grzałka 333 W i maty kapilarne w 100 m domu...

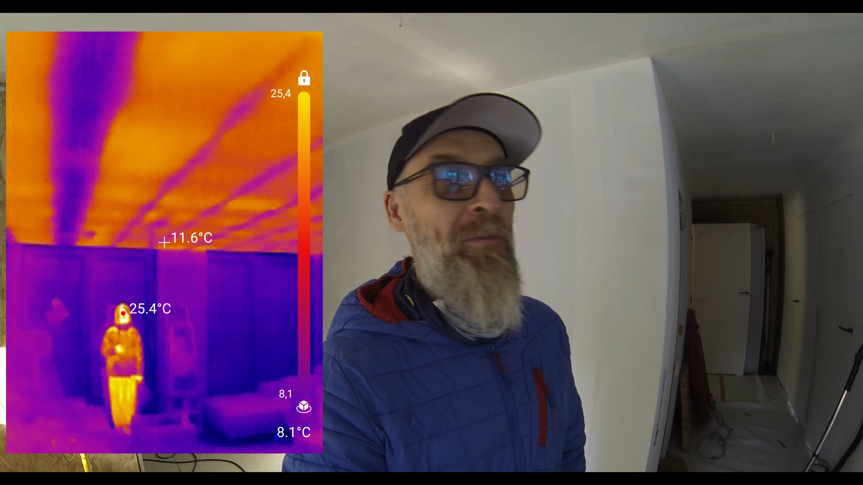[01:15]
On screen: spot 11.6°C
Na razie uruchomiłem sobie najpierw sekcję w salonie. To jest dokładnie 20 m2.
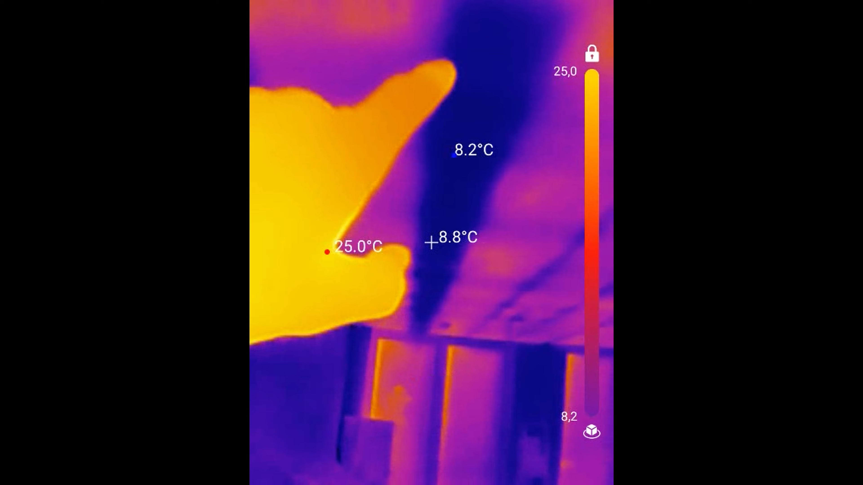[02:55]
8,7 to jest temperatura zimnej płyty karton gips i te 11 stopni to jest to co jest wygrzane. Proszę nie patrzcie na to, że tu są te wolne przestrzenie i że one są zimne. One oczywiście tutaj są wolne, bo tutaj mam moje oświetlenie,
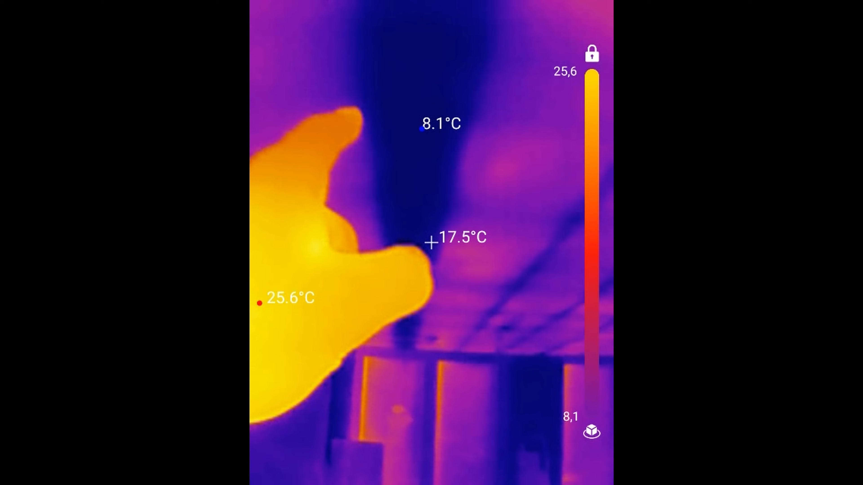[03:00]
On screen: spot 17.5°C, max 25.6°C, min 8.1°C
skrzynki i tutaj po prostu maty kapilarnej nie ma. Natomiast docelowo, jak będzie temperatura wody docelowa, dajmy na to 26, 28, może 30 stopni, no to oczywiście będzie widać te miejsca, gdzie na przykład tutaj brakuje matka,
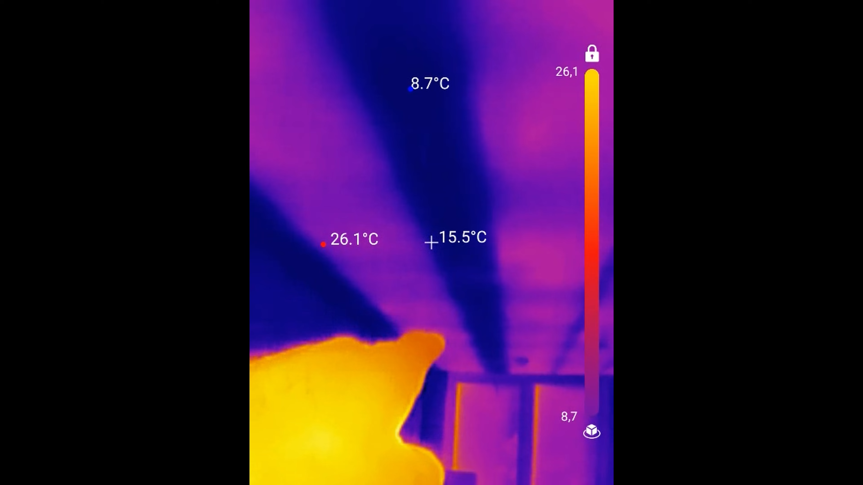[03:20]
On screen: spot 15.5°C, max 26.1°C, min 8.7°C
znaczy brakuje, gdzie nie została położona mata kapilarna, ale nie będzie to miało znaczenia w tym sensie, że nie będzie odczuwalny chłód w pomieszczeniu z tego powodu. Po prostu tak technologicznie to zostało wykonane. Tutaj te przerwy to są paski, gdzie one mają 6 cm i są montowane tutaj karton gipsy. Zobaczycie, że gdy ruszy normalnie ogrzewanie to zupełnie inaczej to będzie wyglądało.
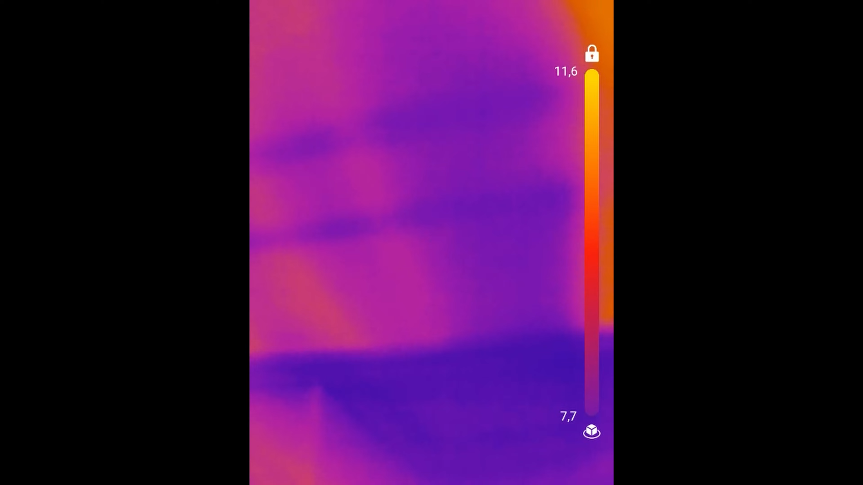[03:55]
Tutaj też sobie uruchomiłem obieg z korytarza, bo chcę powiesić taki czujnik dymu i ognia z mojej serii Nest Protect.
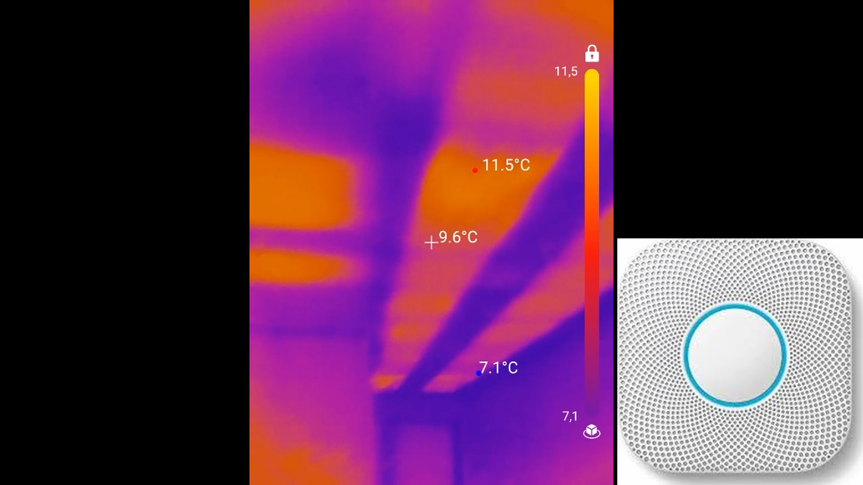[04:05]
On screen: spot 9.6°C, max 11.5°C, min 7.1°C
I on musi być 3 metry od miejsca gotowania, a miejsce gotowania, no nie będziecie widzieli, ale będzie mniej więcej w tym miejscu.
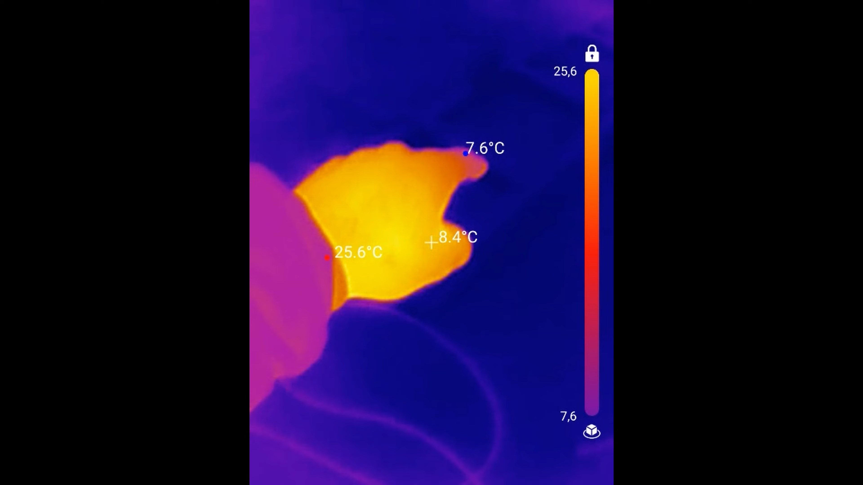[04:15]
On screen: spot 8.4°C, max 25.6°C, min 7.6°C
I pomyślałem sobie, że ten czujnik mógłby sobie gdzieś tutaj wisieć na granicy mat między salonem i korytarzem i nie pamiętam gdzie się kończą maty z korytarza,
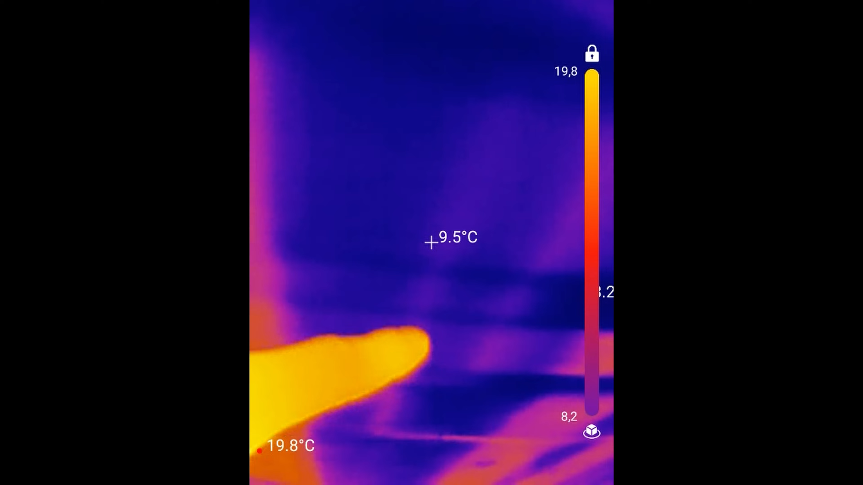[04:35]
On screen: spot 9.5°C
ale myślę, że w tym miejscu będę mógł tutaj bezpiecznie tutaj go przykręcić.
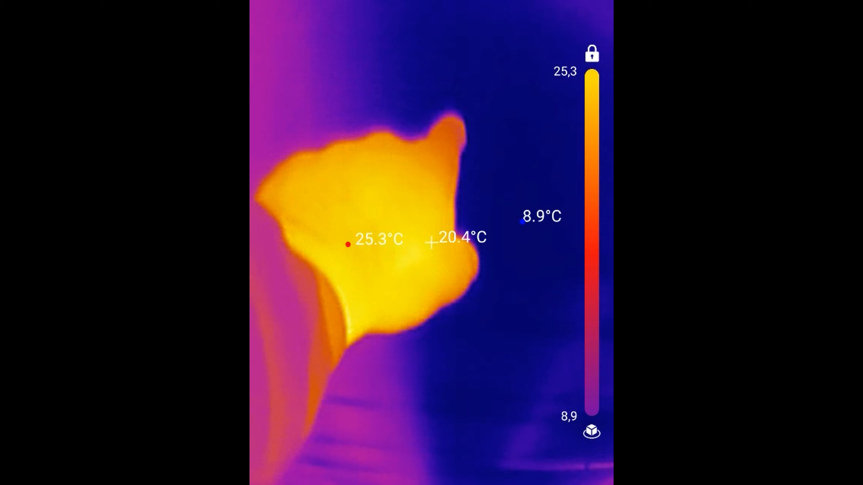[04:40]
On screen: max 25.3°C, min 8.9°C
Ten czujnik dodatkowo ma taką fajną funkcję, że ma tak zwane Angel Light, które zaświeca się pod wpływem ruchu gdy jest
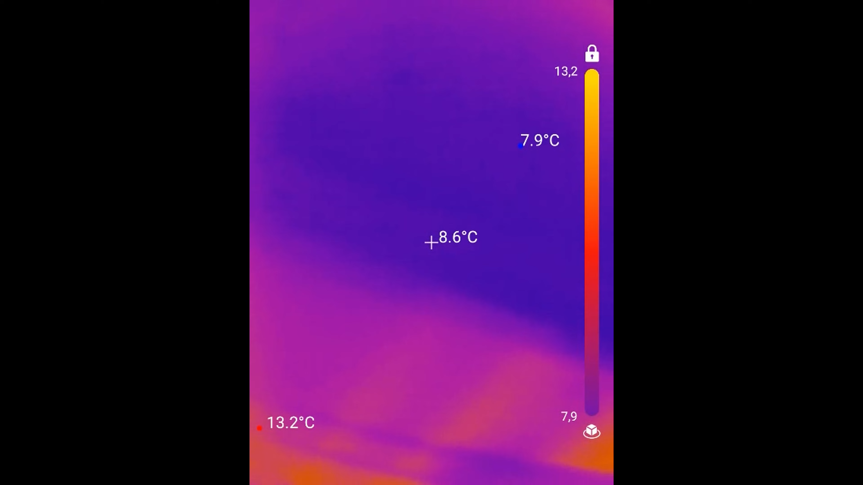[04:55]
On screen: spot 8.6°C, max 13.2°C, min 7.9°C
ciemno i daje takie fajne oświetlenie przez powierzchni otoczenia w nocy.
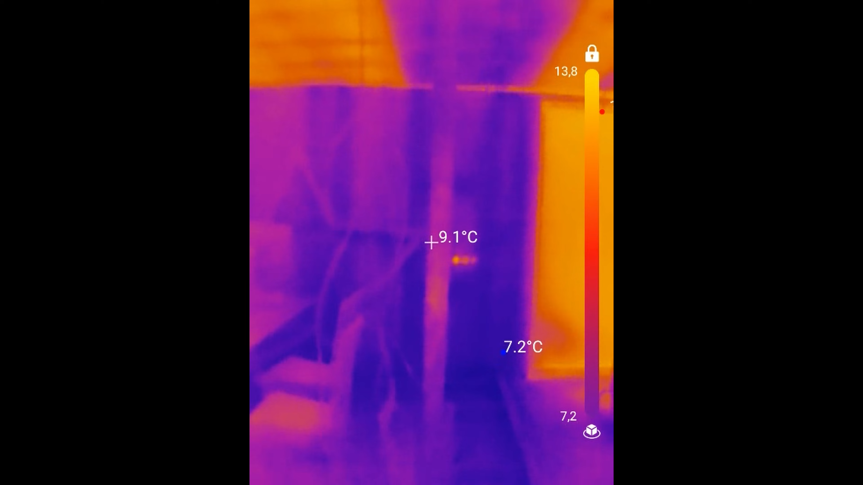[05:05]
On screen: spot 9.1°C
Tu widzimy, co tu widzimy? Tu widzimy jakieś obiekty, które otrzymały trochę ciepła.
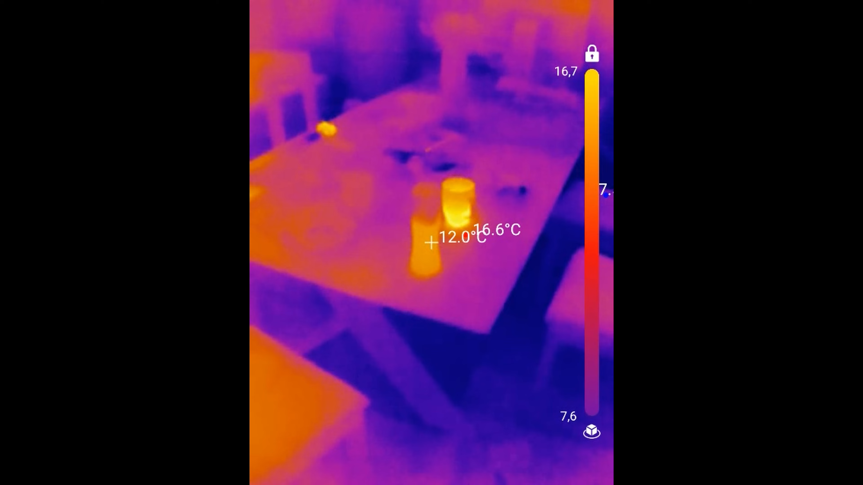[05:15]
On screen: spot 12.0°C
Kupki od kawy, mamy powierzchnię stołu, która też jest wyższa niż temperatura otoczenia.
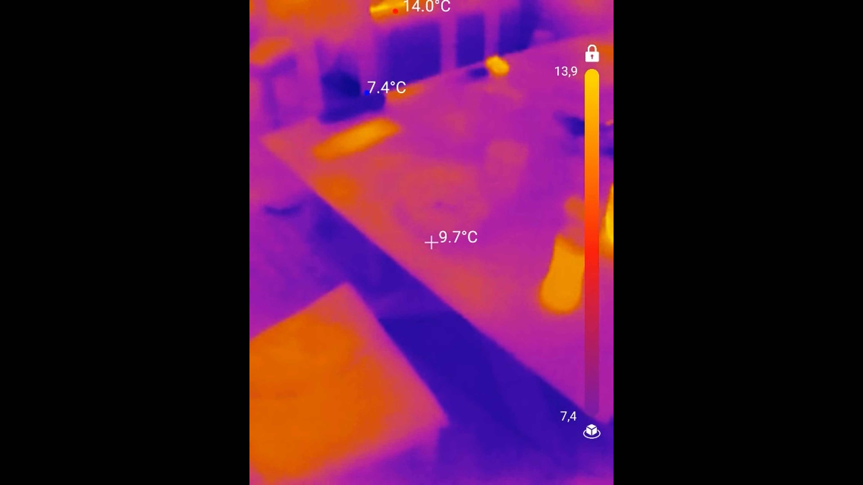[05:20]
On screen: max 14.0°C, min 7.4°C
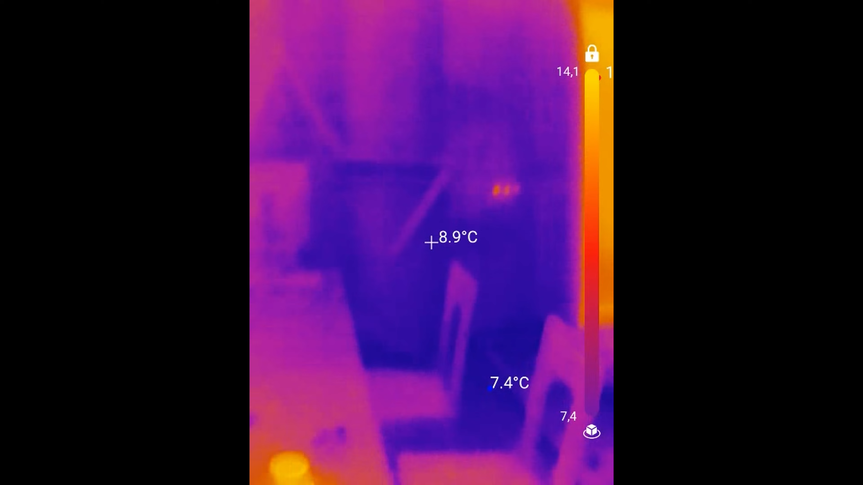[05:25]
On screen: spot 8.9°C
Mogłoby to wskazywać, że ten stół odebrał ciepło już z sufitu.
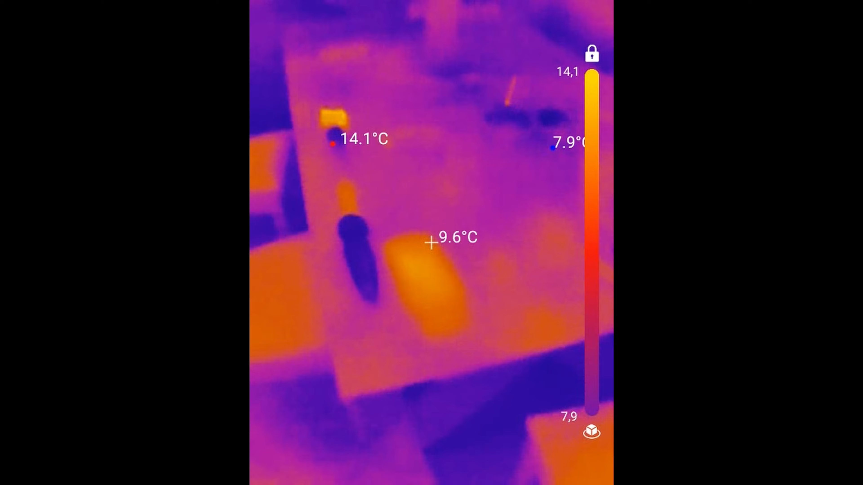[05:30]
On screen: spot 9.6°C, max 14.1°C
Niestety nie mogę tego autorytatywnie Wam powiedzieć,